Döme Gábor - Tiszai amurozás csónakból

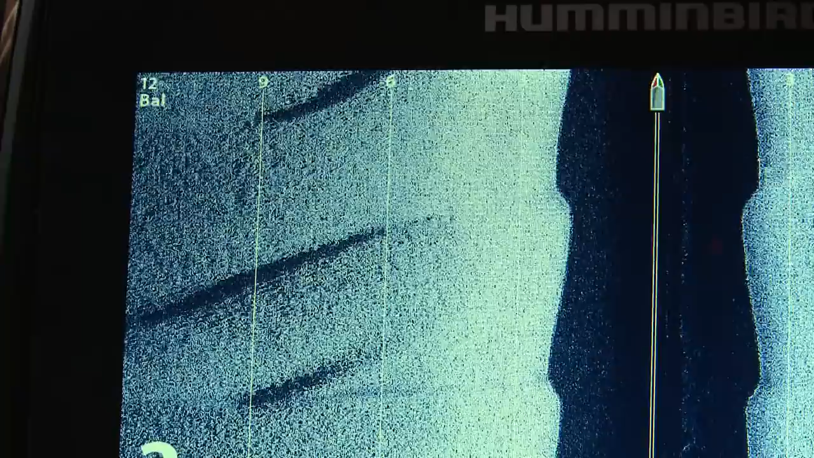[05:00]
De ami talán ennél még fontosabb, az, hogy ez egy 2,5-3 méteres,